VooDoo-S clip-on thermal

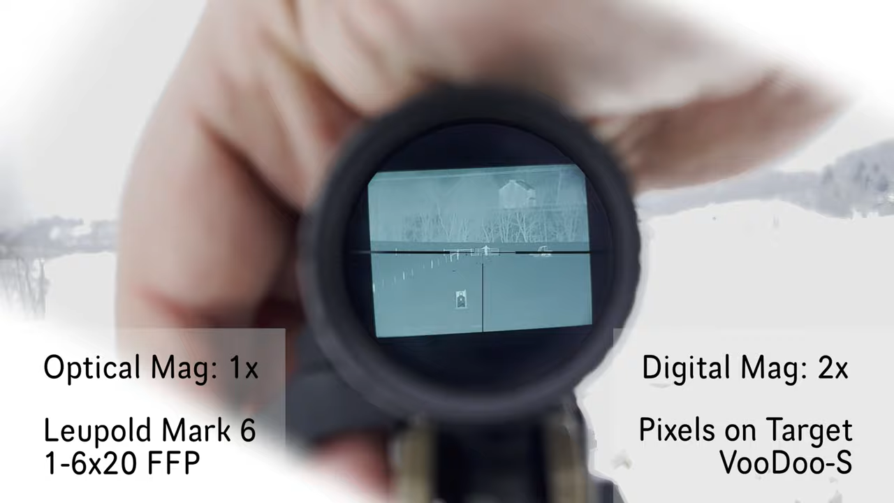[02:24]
That's 2x, that's 2x, that's 2x digital. Up just a little closer, 6, 300, 4, 3,
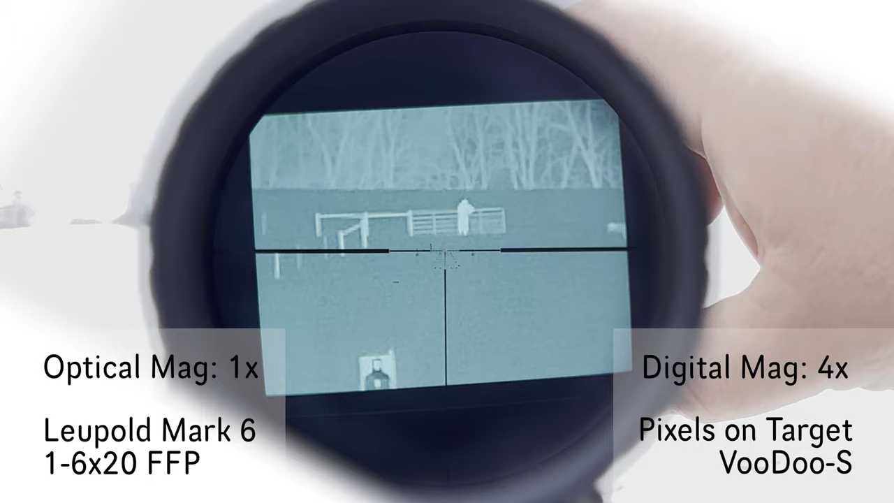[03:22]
I'll go back out to 1x, so if I go 300 yards,
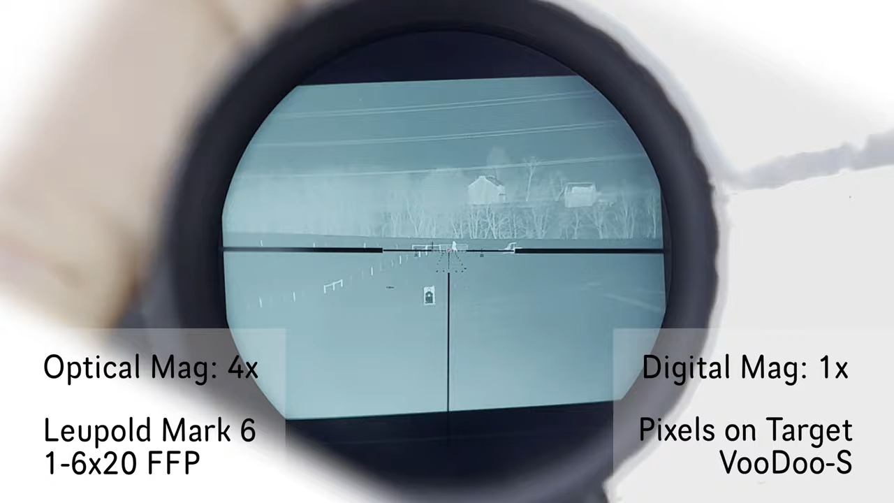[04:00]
1x. Let's go 2x. and let's go 3x optical, flip the thermal,
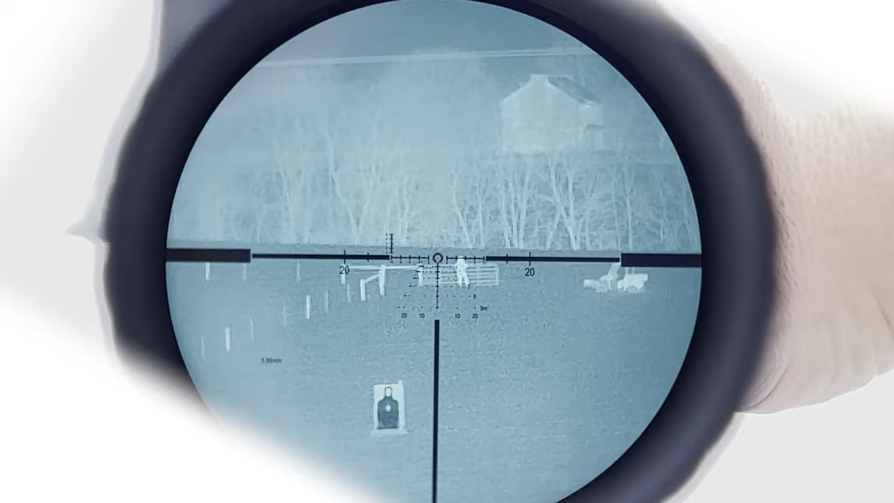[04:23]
day scope, or thermal scope, day scope.
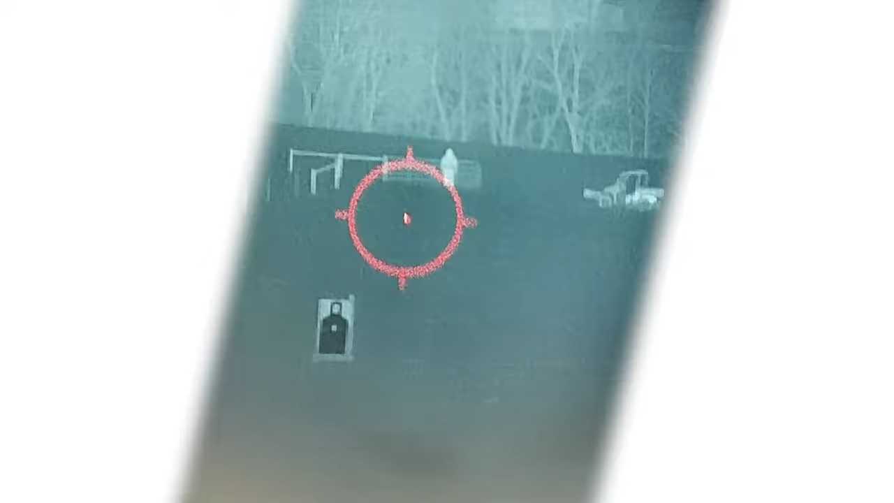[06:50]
And there it is, back at 1 power.
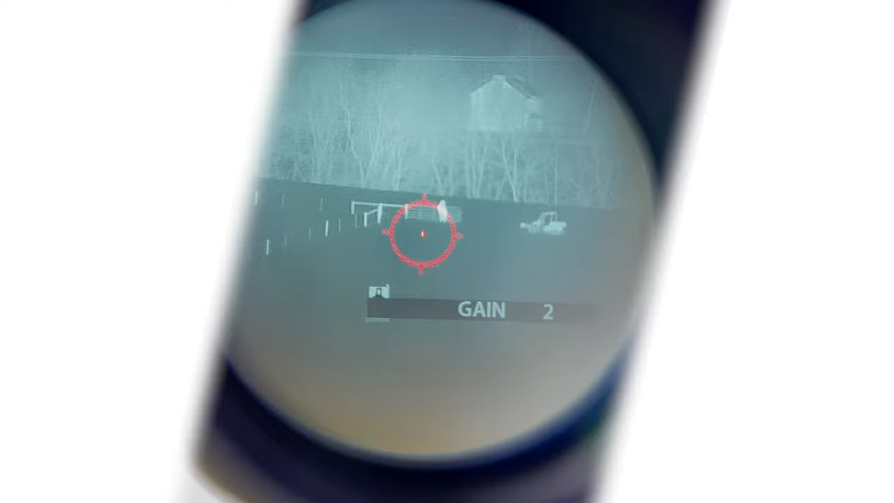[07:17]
And again, with the digital zoom,
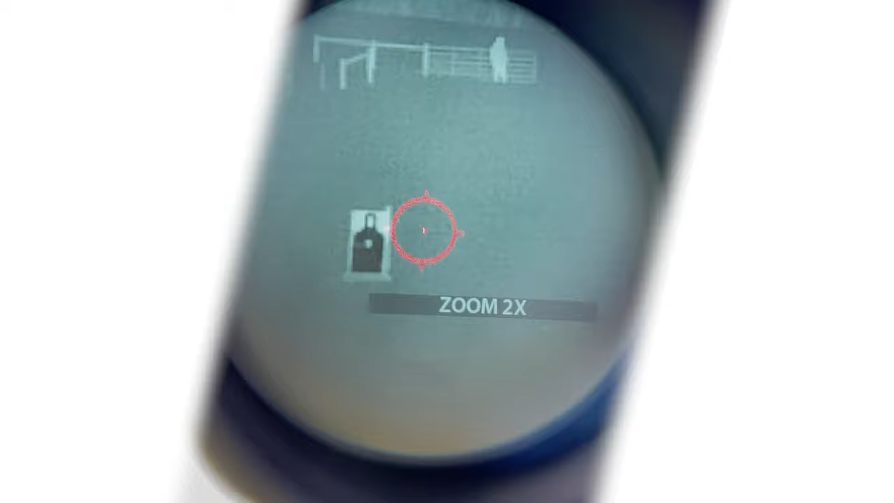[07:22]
it's a 100-yard thermal target, 300-yard individual.
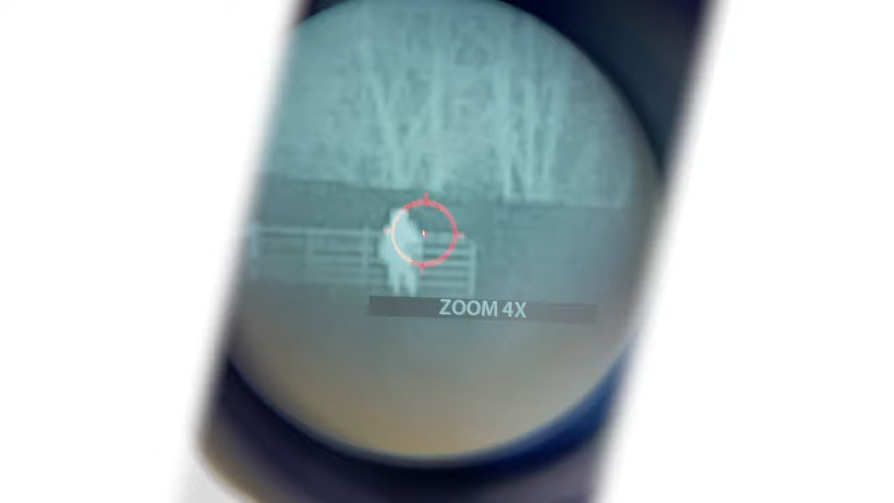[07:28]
So we'll 1x there. There's that building way up.
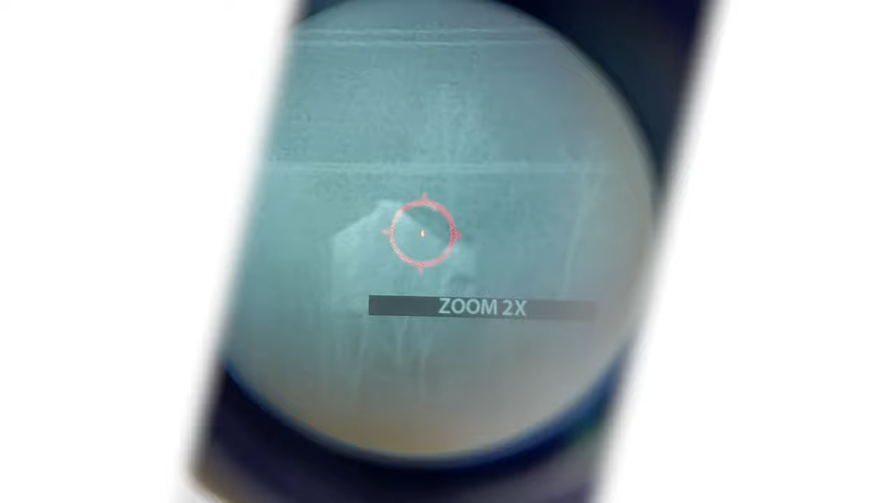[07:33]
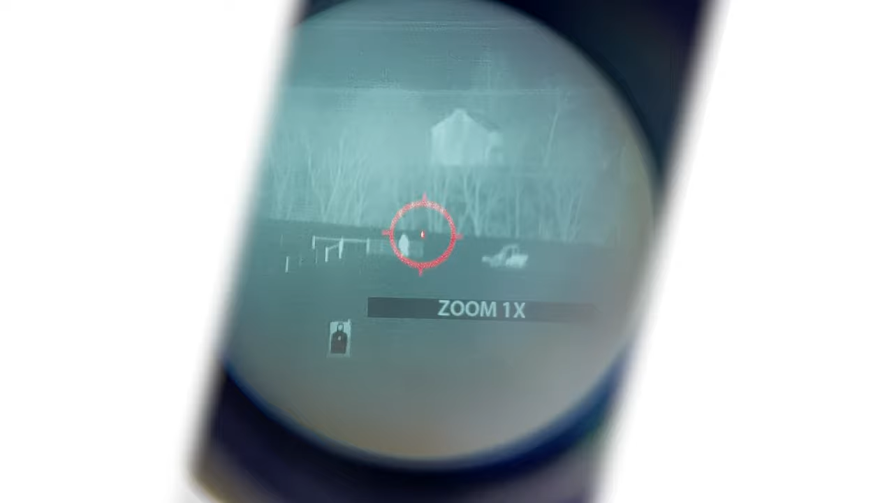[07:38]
Alright, and then flipping out of the way. There's your visible image through the magnifier. 100 yards, 300 yards.
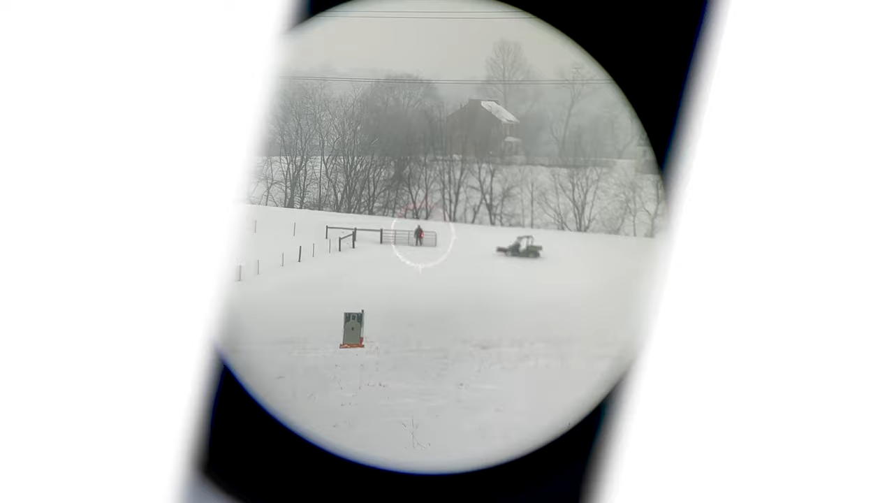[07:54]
It's visible. Thermal.
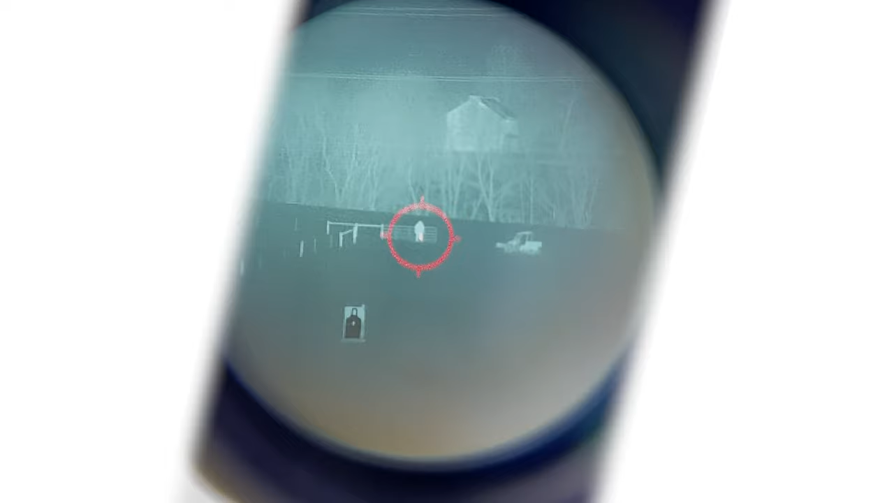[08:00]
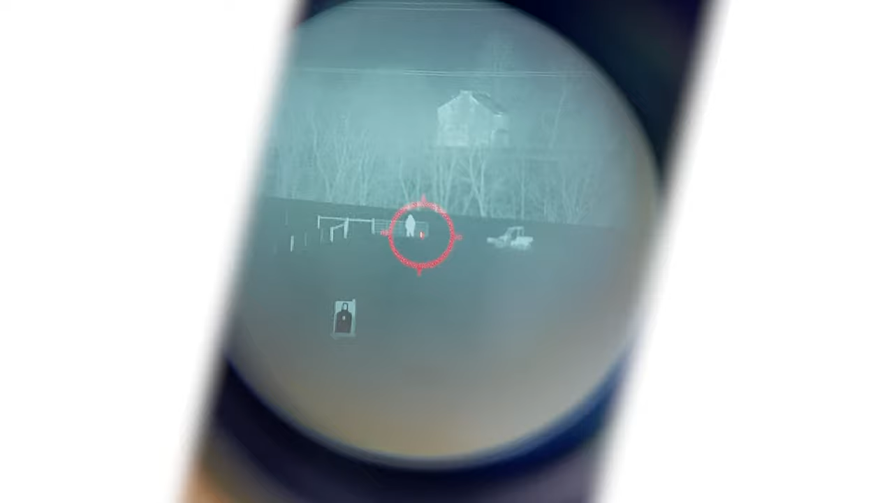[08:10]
As we crank up the EOTech brightness, obviously it's going to get real bright there.